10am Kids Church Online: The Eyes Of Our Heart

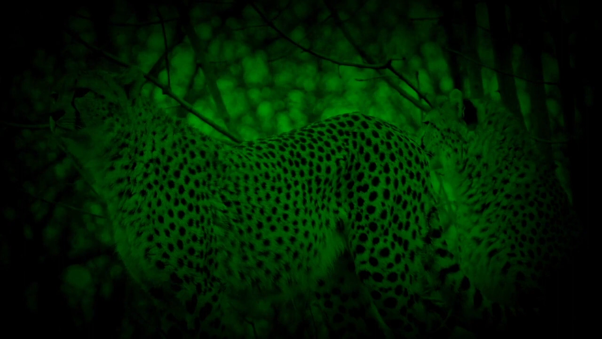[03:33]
I can see two cheetahs in the bushes over there. Check them out. Oh, wow, that's scary. There's a lion staring right at us in the bushes. We better get a move on.
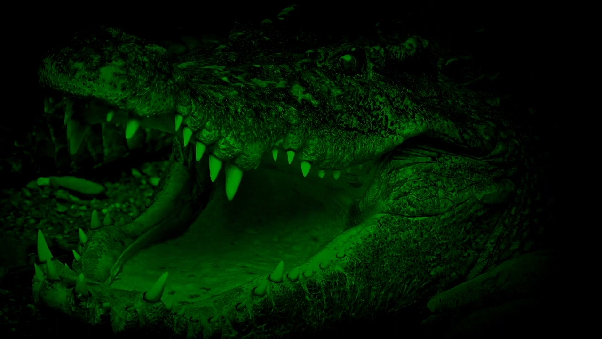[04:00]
Now we look a lot closer than we actually are. I've zoomed right in. Check out that crocodile's mouth and teeth. They're massive. Oh wow, look, more lions and they look hungry.
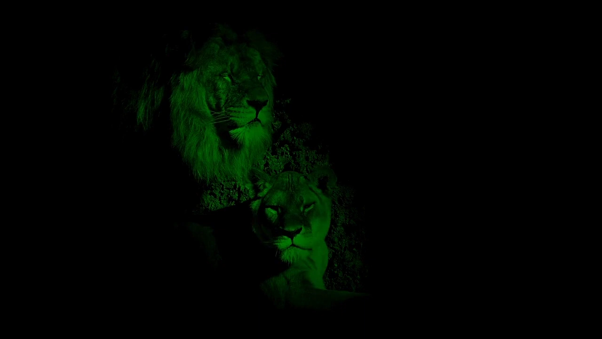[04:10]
I think it's time for us to get out of here and go back to the studio. Wow, what a great safari.
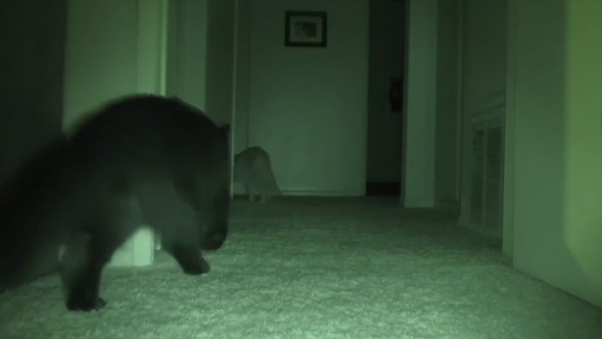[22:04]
We have night vision goggles that allow people to see even when it's totally dark outside.
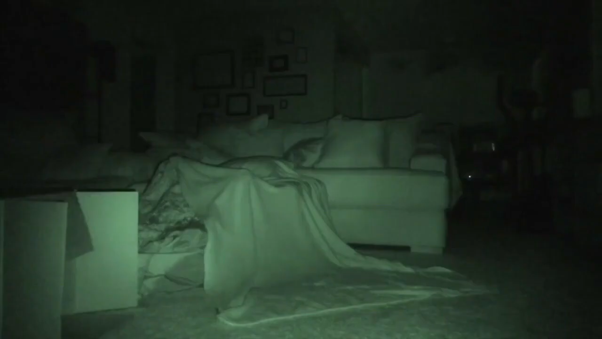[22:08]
If you had a pair of these goggles, then you would never stub your toe in the dark again. And then we have infrared
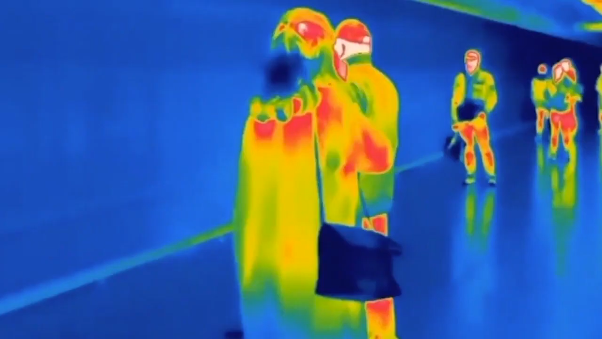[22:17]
goggles that allow us to see the heat coming off of something or someone.
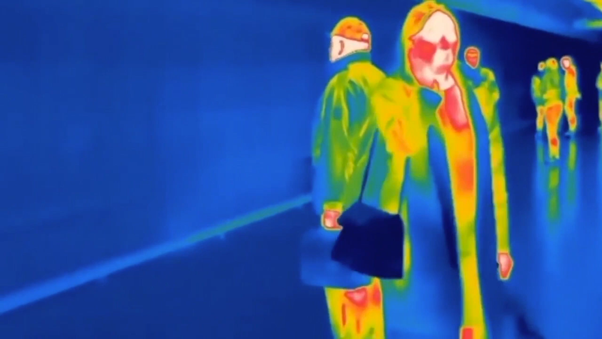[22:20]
It can make you look like you're on fire or glowing these crazy colors.